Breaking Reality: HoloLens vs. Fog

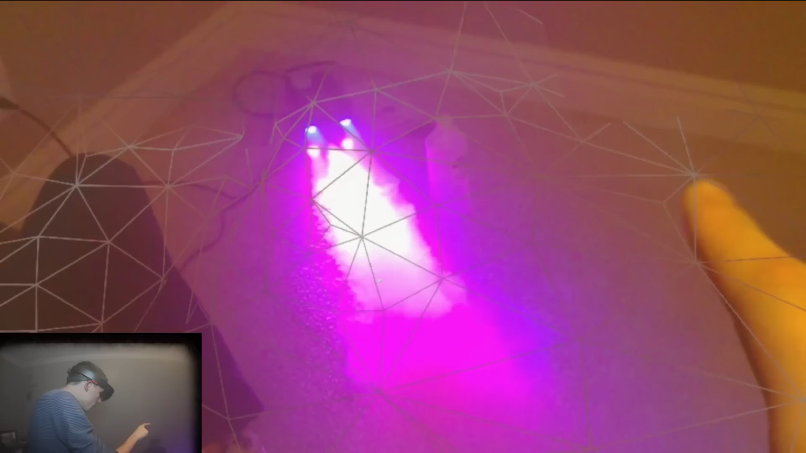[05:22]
I'm going to try to select the fog down here.